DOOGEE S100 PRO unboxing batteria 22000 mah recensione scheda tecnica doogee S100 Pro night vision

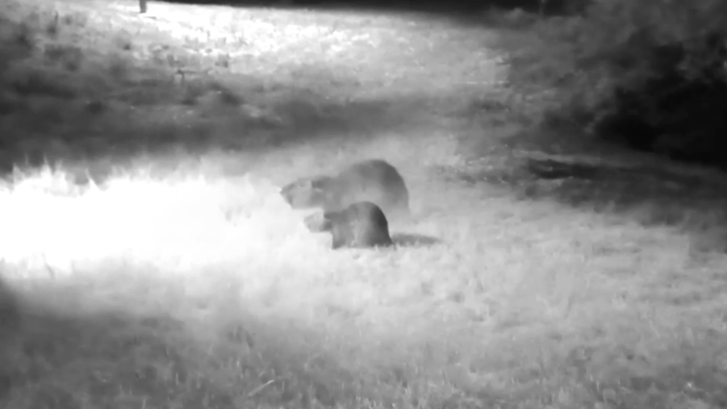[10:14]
avete visto dalle immagini queste telecamere sono veramente spettacolari sia di giorno che di notte la definizione è veramente altissima